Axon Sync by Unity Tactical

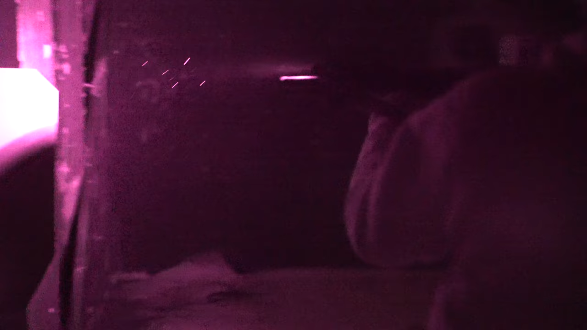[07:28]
Or I can come back over here, switch that to white light, switch this over to vis, and now I have, again, green vis laser if I want, or both my white light and my laser.